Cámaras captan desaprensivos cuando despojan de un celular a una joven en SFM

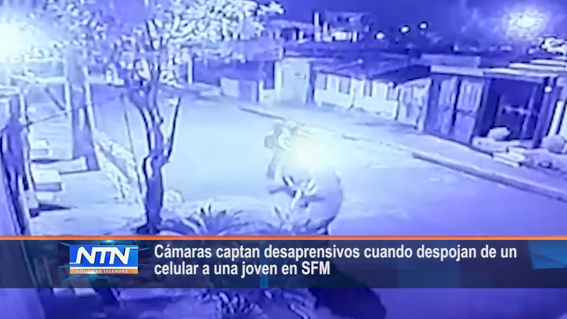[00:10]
Los desconocidos que se desplazaban en una motocicleta 70 atacaron con un cuchillo a la joven Amarilis Mendoza en el sector Rivera del Jaya en momento que la dama se disponía a tomar una llamada.
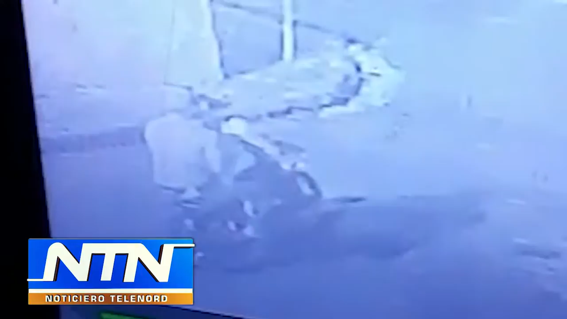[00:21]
La mujer fue despojada de un teléfono celular marca iPhone 8 Plus. El hecho ocurrió a eso de las 9 de la noche del pasado viernes. Y netene su noticiero regional, Robinson Polanco.